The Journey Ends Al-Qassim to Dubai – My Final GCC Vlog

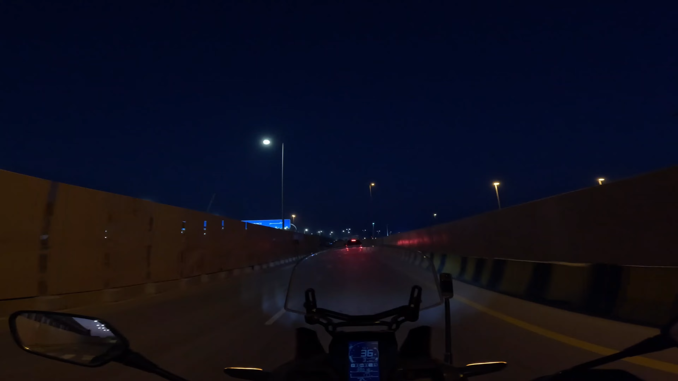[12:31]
बस अब ये लास्ट काउंटर होगा, इधर पर्ची देनी है और निकल जाना है। पासपोर्ट स्टैंप हो गया और एक चीज़ हो गई है,
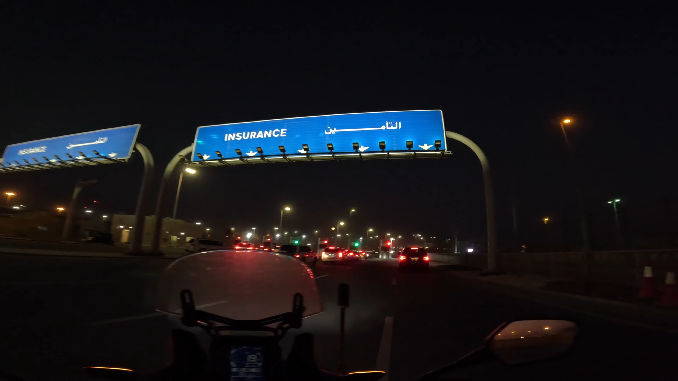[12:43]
बस लास्ट काउंटर है। इधर से होके बस फिर सीधा रावल से।